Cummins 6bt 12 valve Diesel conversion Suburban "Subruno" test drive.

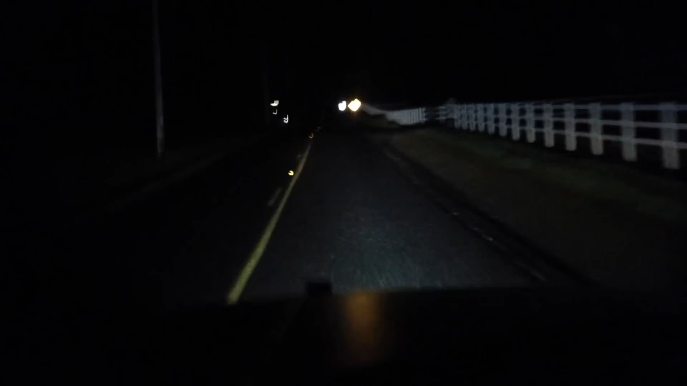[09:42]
Which, as you can see, makes a pretty massive difference in how much you can see. We'll take a right here, kill the high beams, and then we'll try the curved LED light bars on the top.
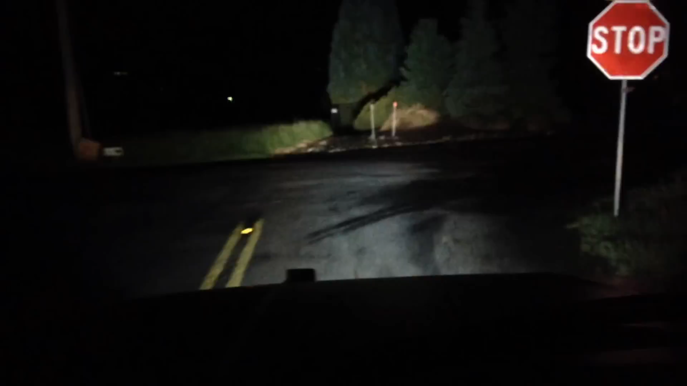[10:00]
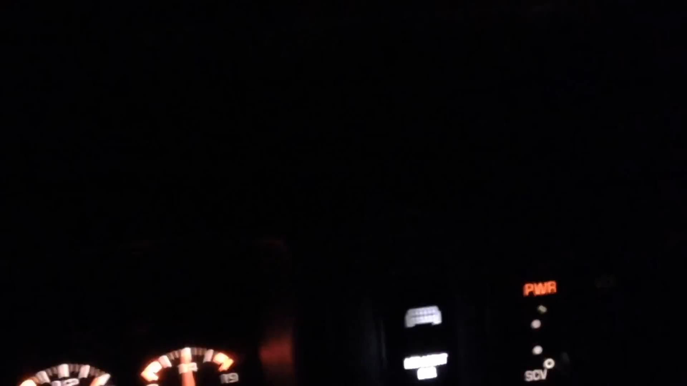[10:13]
Look, I didn't hit the light bars. You can see it really illuminates everything really, really well.
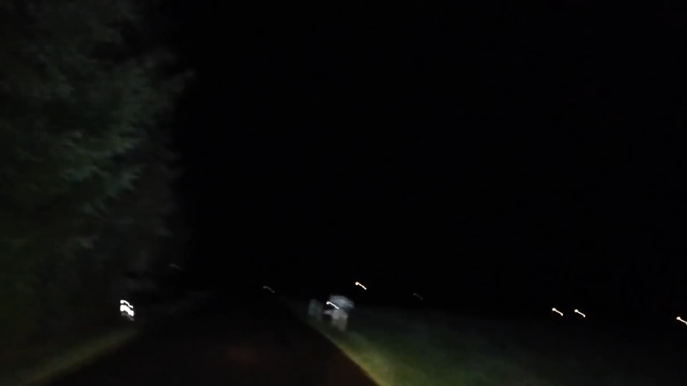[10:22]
The ditches down in front, and we'll go ahead and try the high beams, and it illuminates right in front of us even better. So, pretty awesome night driving with those big LED LED light bars on top. See the difference.